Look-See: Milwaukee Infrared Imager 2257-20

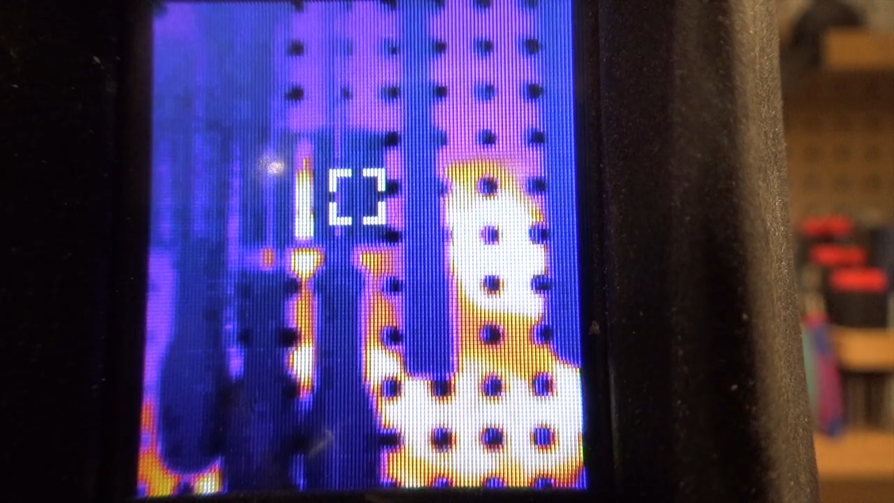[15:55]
But in infrared, it's just showing the temperature of the surroundings. Again, notice my reflection.
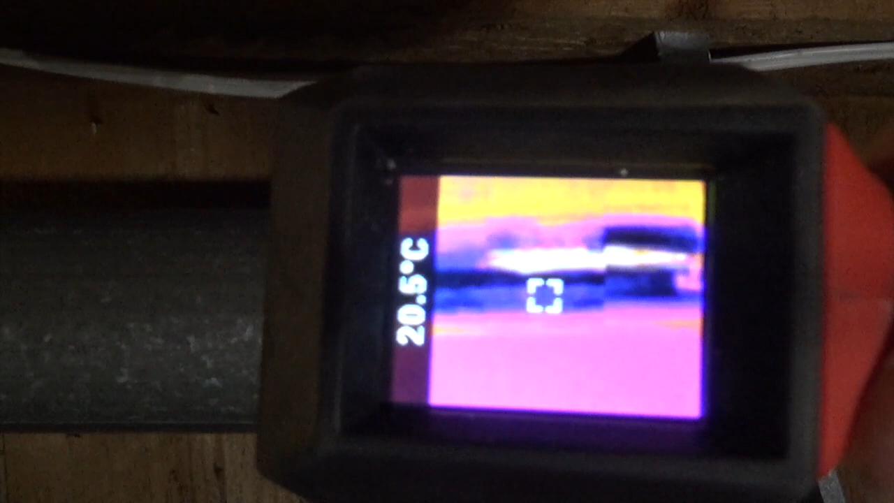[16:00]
On screen: spot 20.5°C
I just might be evaluating your HVAC ducts, but notice how this duct, which is warm to the touch, is just reflecting the cold basement floor.
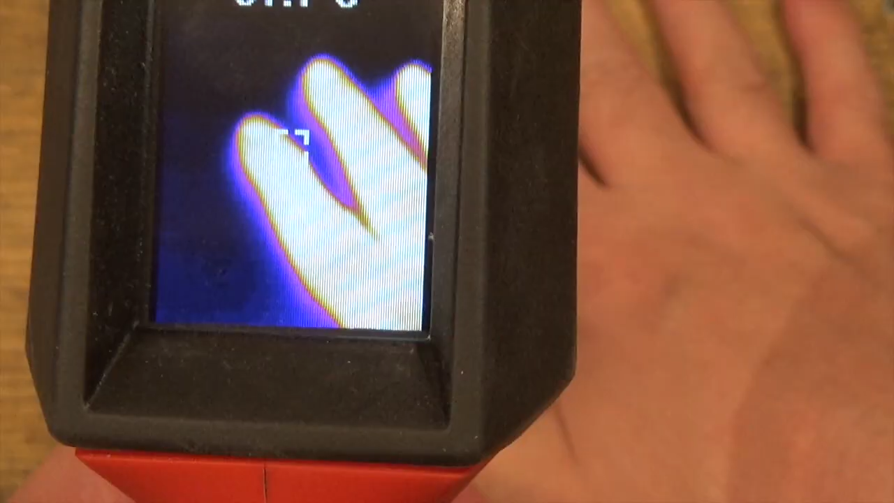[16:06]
Where a thermal imager excels at them, showing tiny variations in temperature.
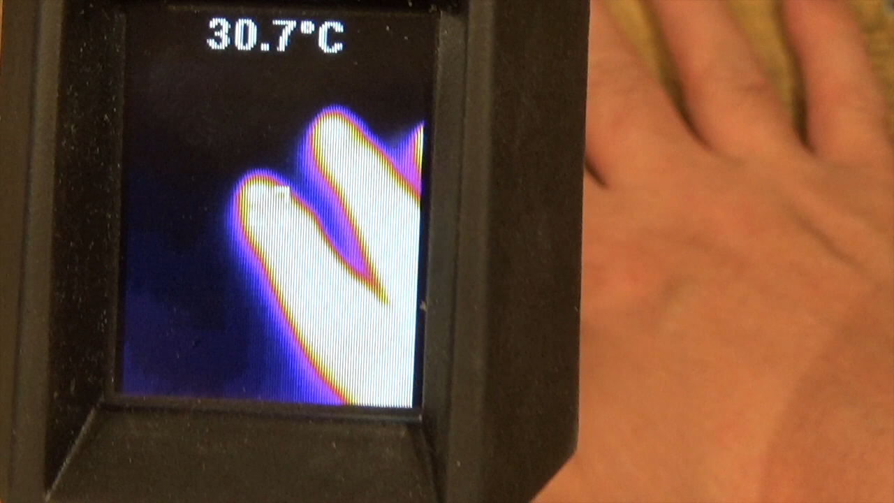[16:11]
On screen: spot 30.7°C
It's an extremely precise instrument, but it's not accurate. It's precise. Precision is a different concept than accuracy. Check out this plywood worktop.
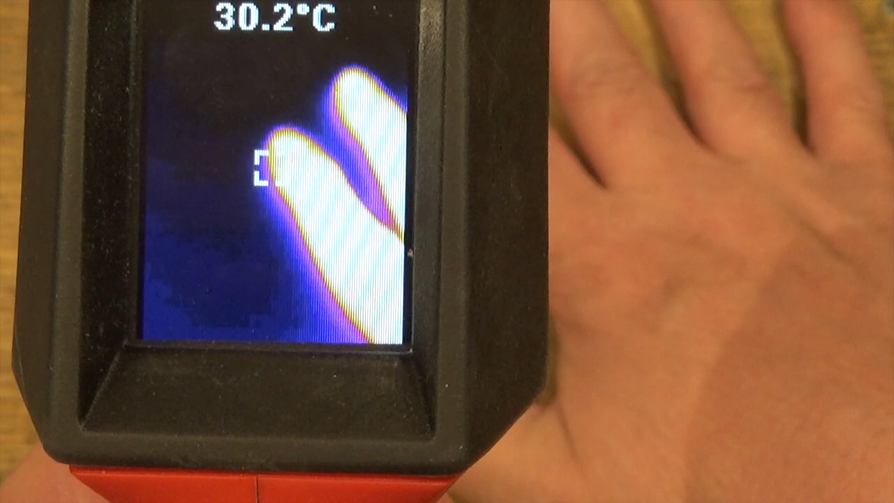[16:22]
I put my hand down. The heat signature. It's still there.
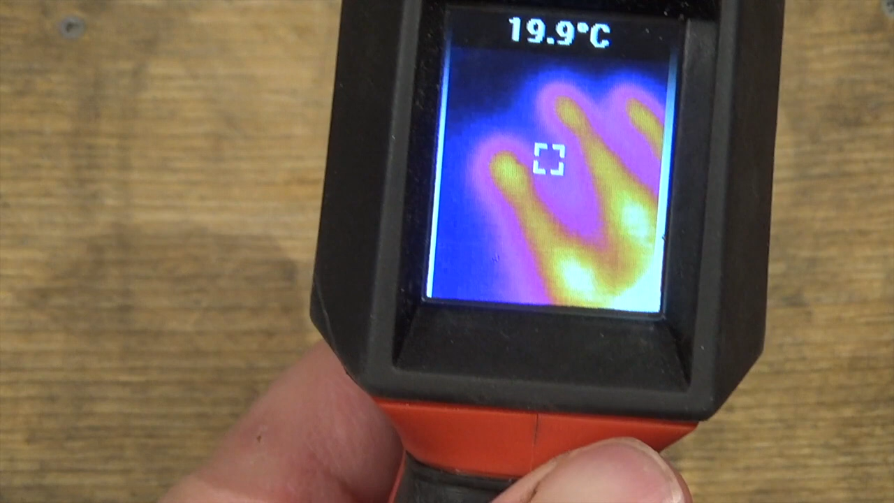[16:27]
On screen: spot 19.9°C
That is what makes an infrared imager so useful. It's being able to see a tiny effect when tiny effects have consequence.